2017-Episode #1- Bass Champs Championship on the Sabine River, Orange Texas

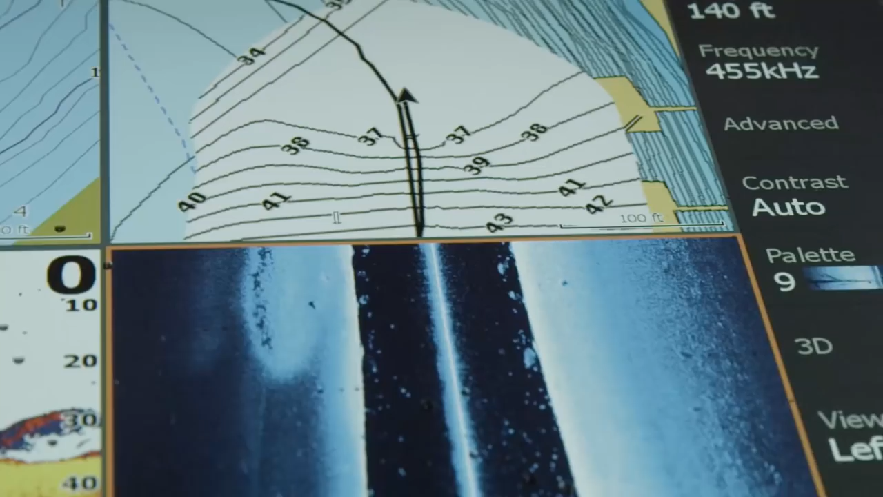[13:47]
technology to an all-new level maximized power
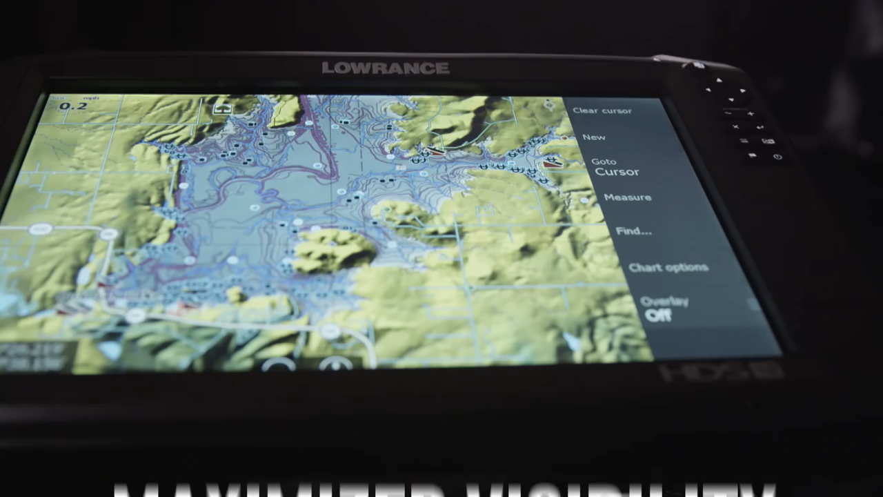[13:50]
maximized visibility see
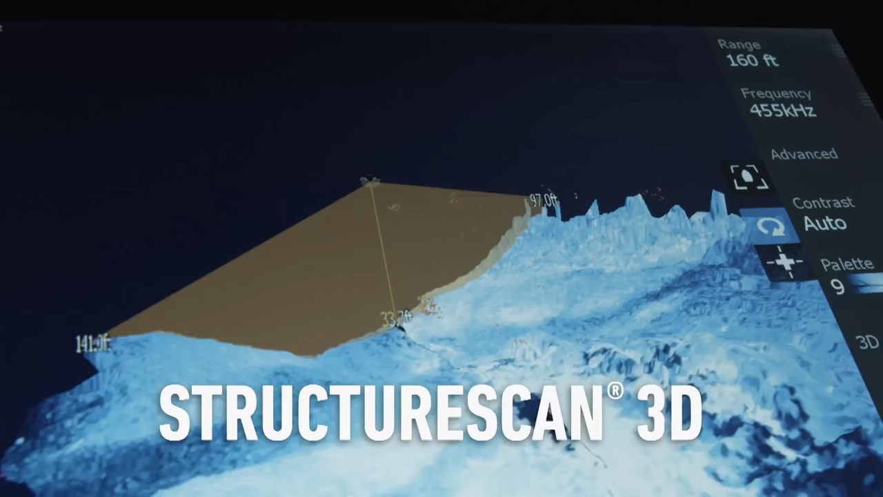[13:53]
structure scan 3d new
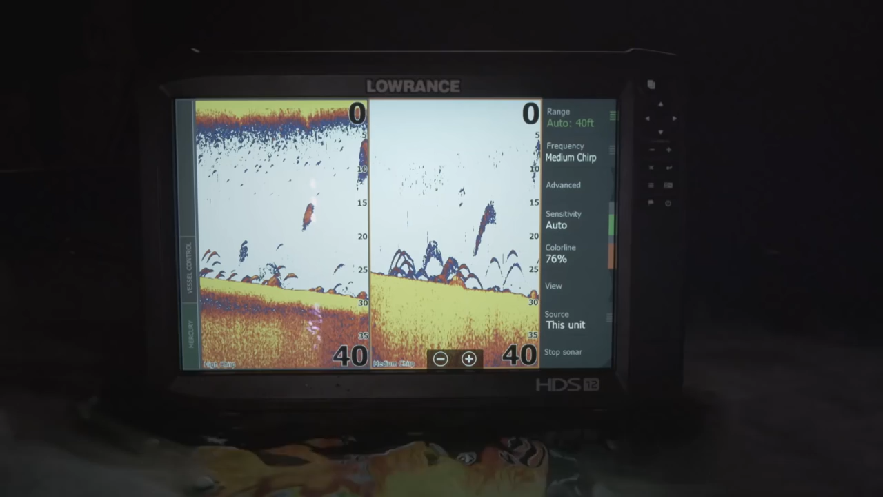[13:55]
live network sonar and more mapping options all
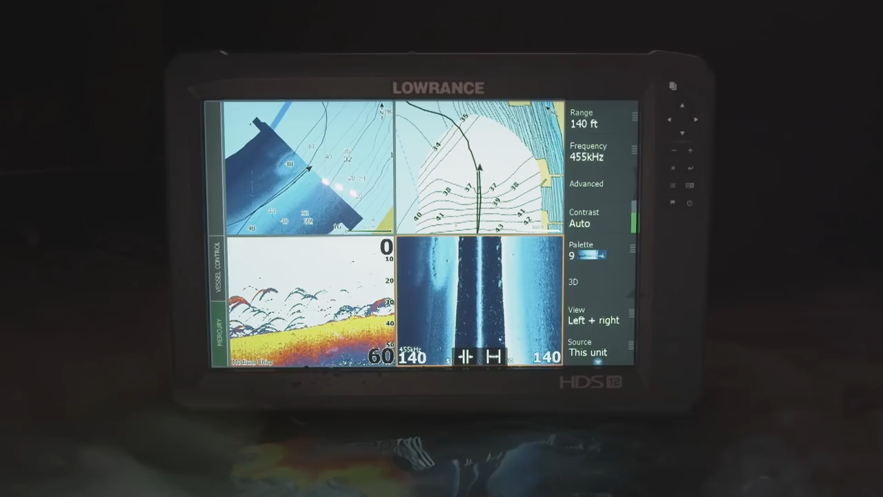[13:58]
at the same time and faster than ever before